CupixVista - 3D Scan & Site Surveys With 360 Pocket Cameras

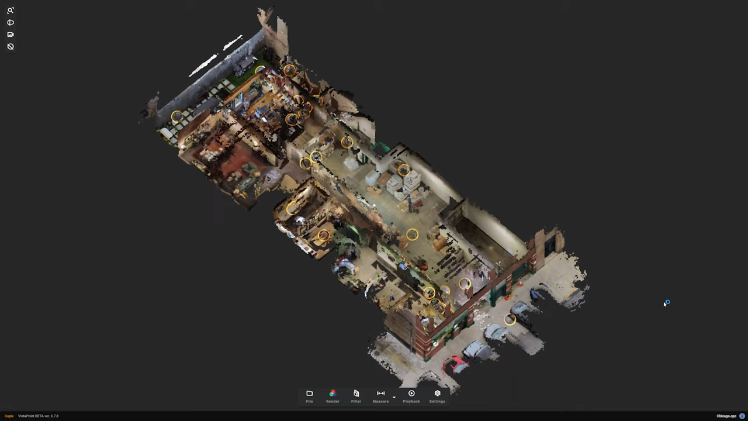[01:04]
But how do they turn this video into point clouds?
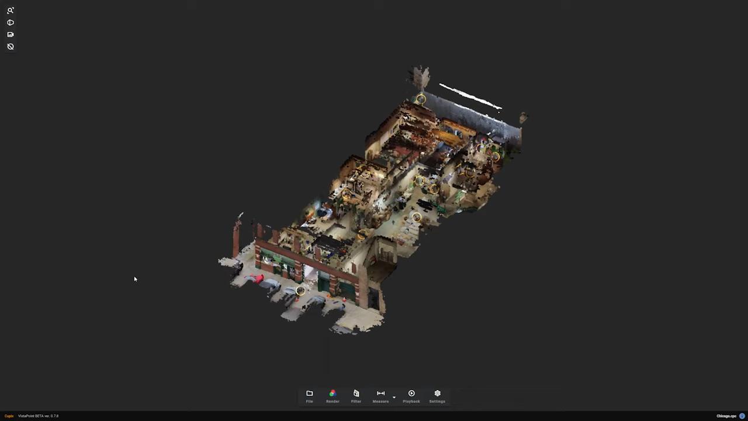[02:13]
I was able to get these point clouds and 3D models by walking around the space for about 5 to 10 minutes, if not less.
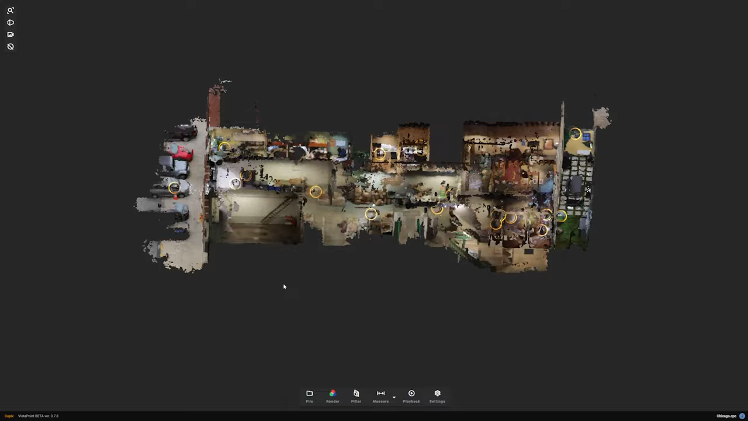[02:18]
And there's a bit of an uploading and processing time that you have to factor in to get all of those things on their server.
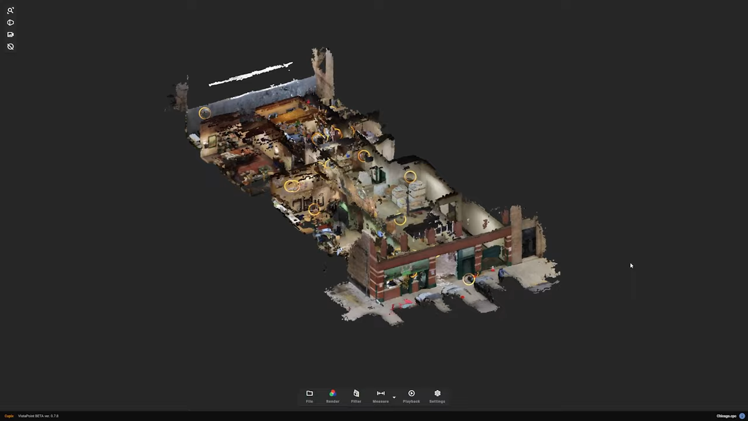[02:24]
For those of you who are familiar with the point clouds, you will see that these valuable datas are often created with expensive equipments that take a very long time to capture.
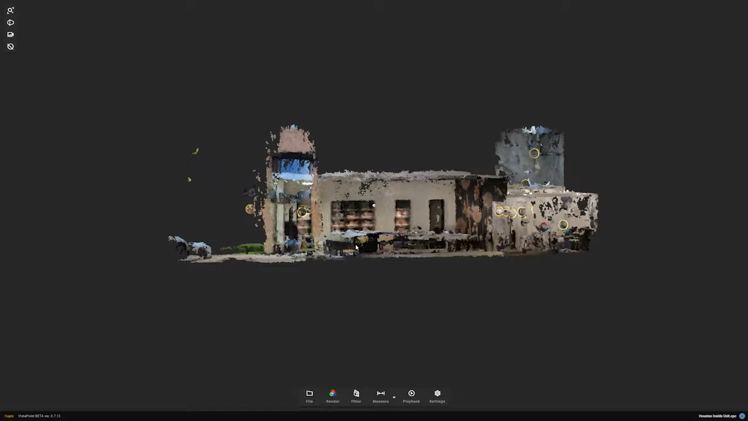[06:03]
So it shouldn't be a big challenge to finish within 20 minute mark. If the space is an outdoor open space, you can cover a very large area as well.
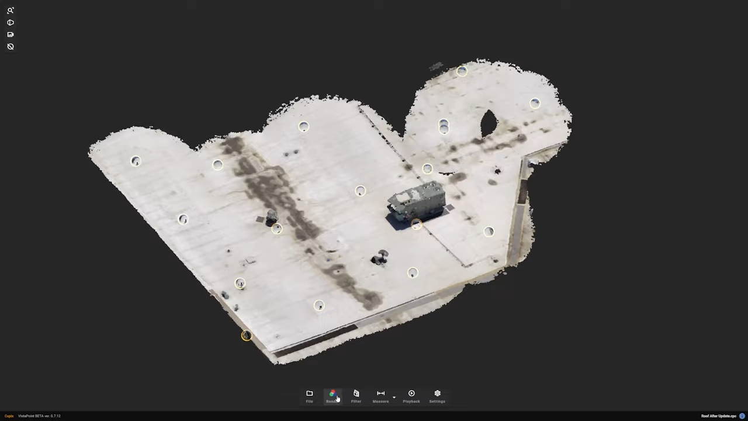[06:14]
I've walked around a roof of a very large shopping mall, as well as a tiny little landscape area that has a ton of slope and it scanned everything really well.
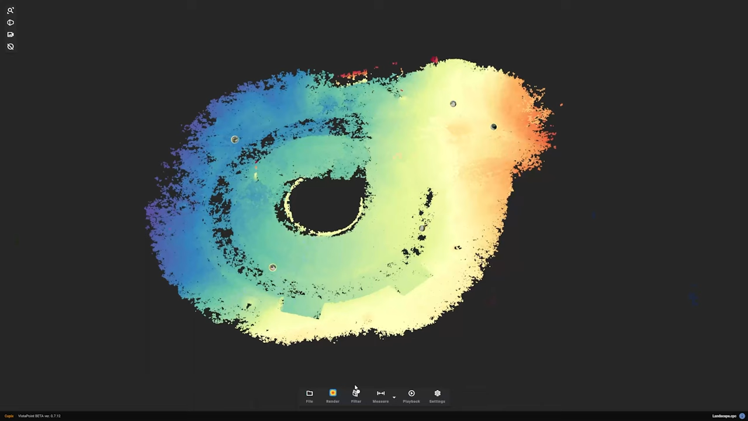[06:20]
Number three, ensure lighting. In essence, this technology is photogrammetry.
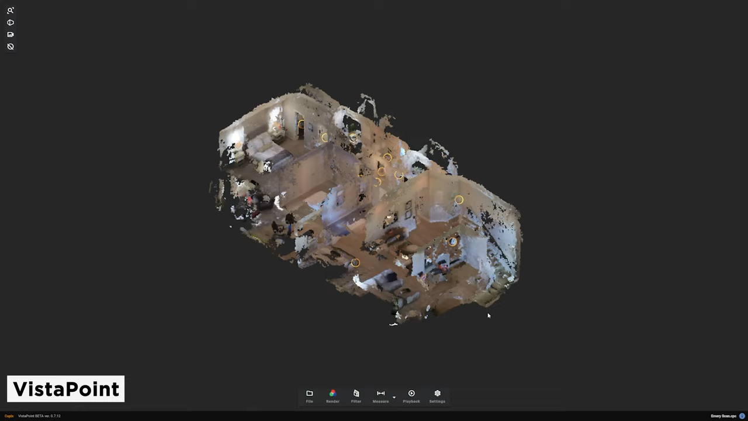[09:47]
And you have quite a few options and controls to view different things on this file. Zoom and spin around your scan.
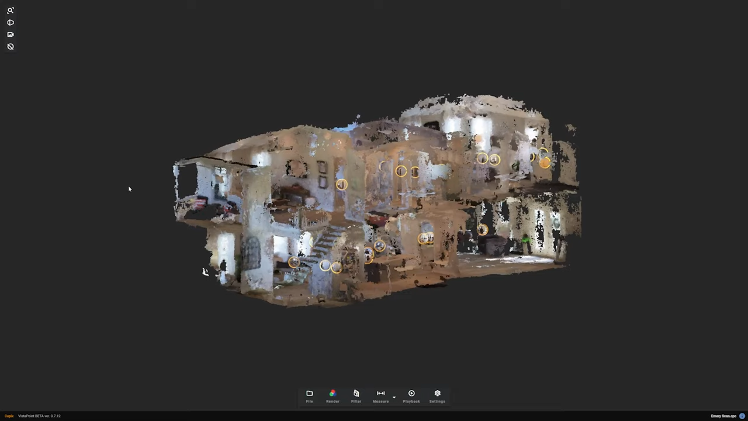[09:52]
You can measure your scanned area and see the scan in elevation heat map.
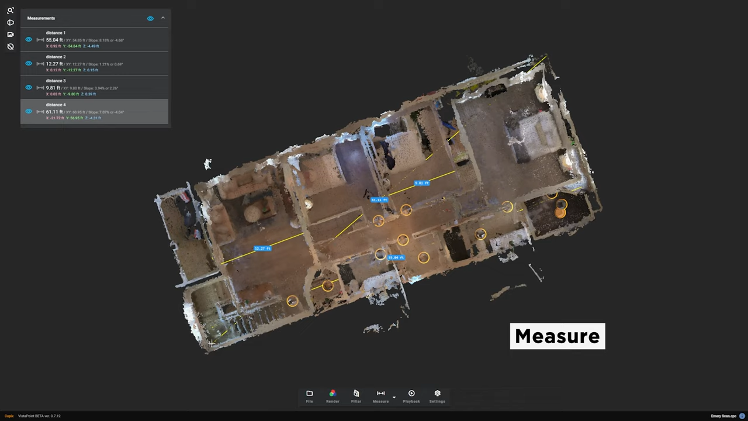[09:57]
One feature that I really like is to play back your walk.
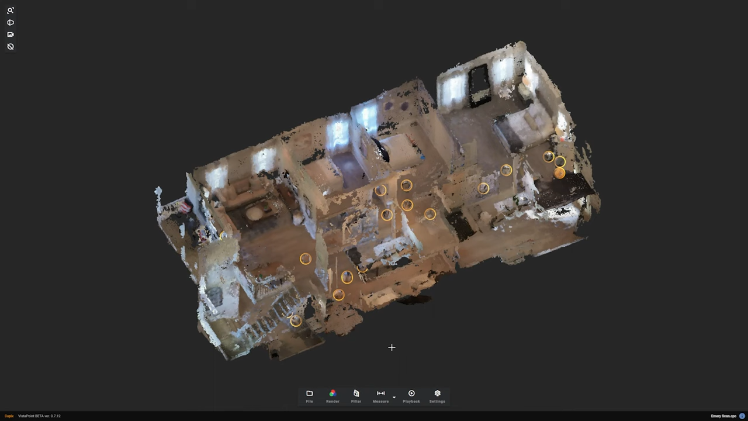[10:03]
I can look at this and determine whether I was going too fast or I was doing good in terms of the speed.
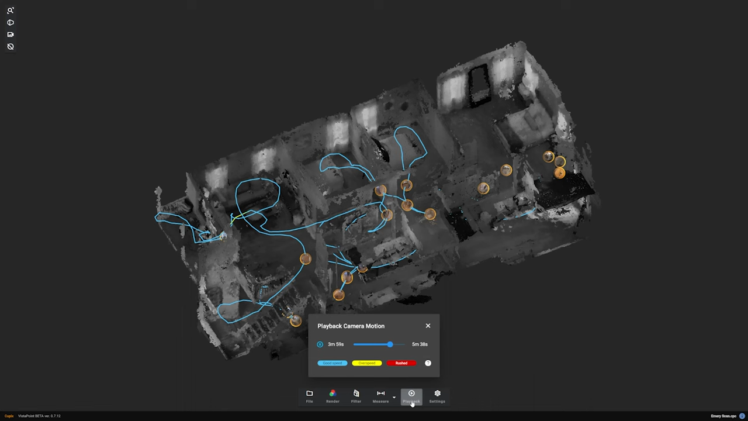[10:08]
So it just later informs me that I need to plan either to walk a little bit faster or slower, that sort of thing.
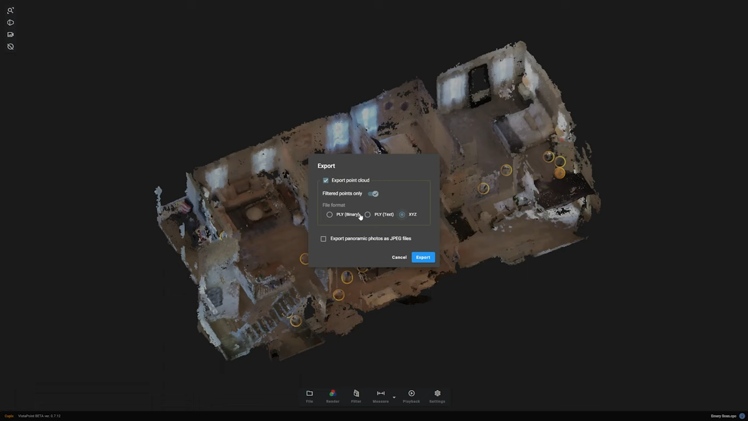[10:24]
And there you can set which file format you would like and then export the point cloud file.
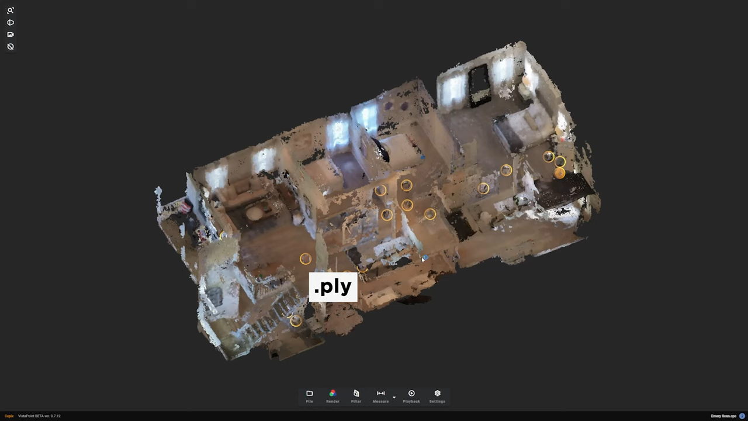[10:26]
I can use PLY file format to be processed into
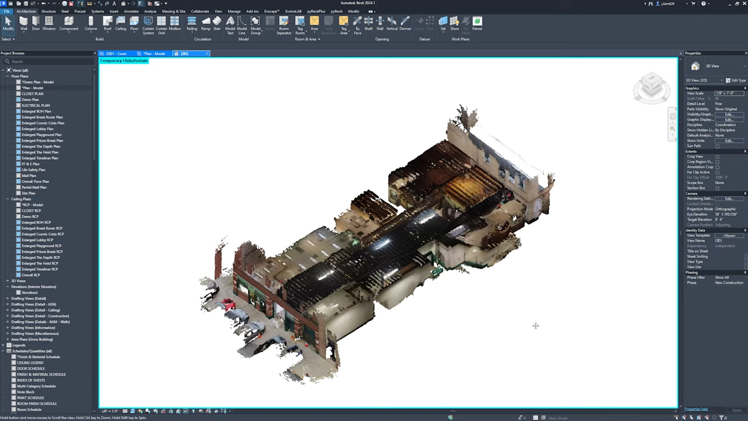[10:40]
And I can use this point clouds as a reference when I'm making this model.
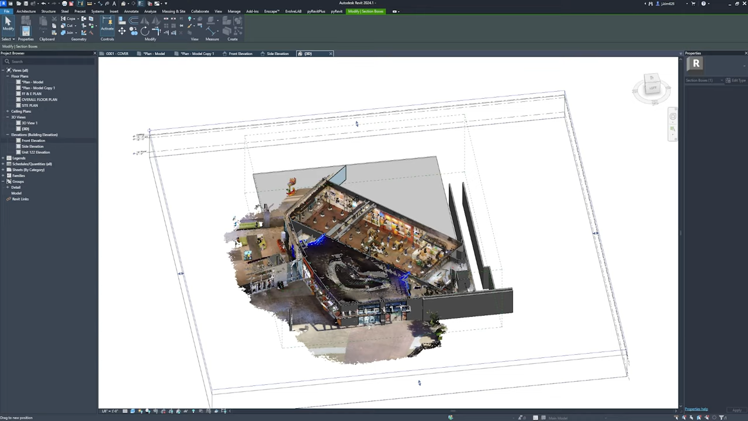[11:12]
Take a look at this example. The space on the right is quite rectangular. I would only need a few measurements via laser measure to determine the column locations and the wall length.
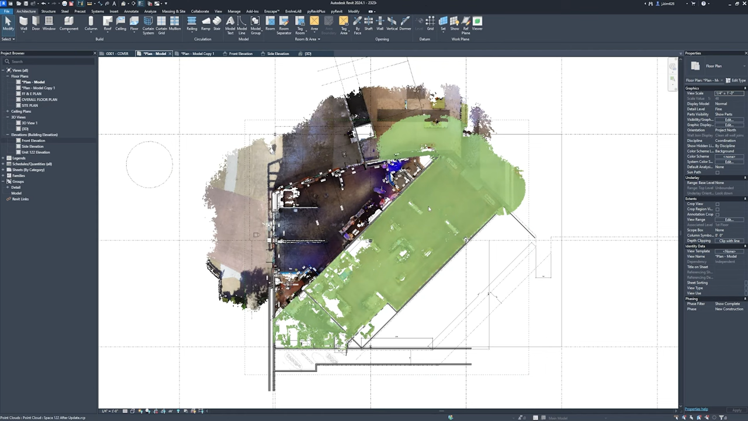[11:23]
But the space on the left has a lot of angles and I would be hopeless trying to document all of that with just laser.